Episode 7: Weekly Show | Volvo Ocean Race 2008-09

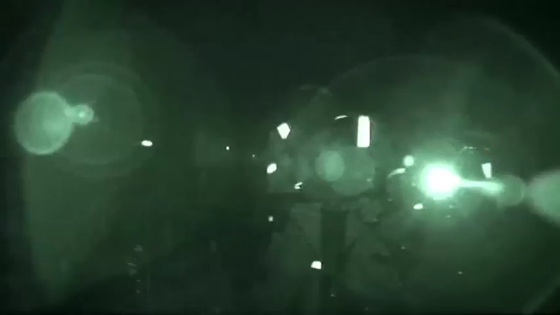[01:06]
Ken Reed's crew on Puma's Il Mostro crash lands twice off massive waves,
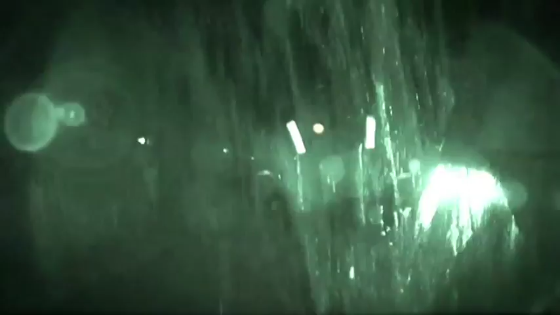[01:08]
cracking the boat's spine at the bow and keel.
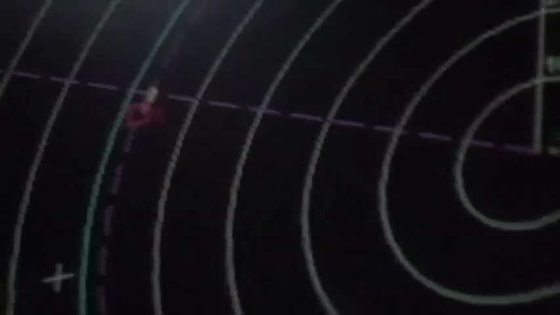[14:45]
Are we faster, slower, and so on? And they also check the instruments, like the computers, to see our own numbers and compare if we should go board down,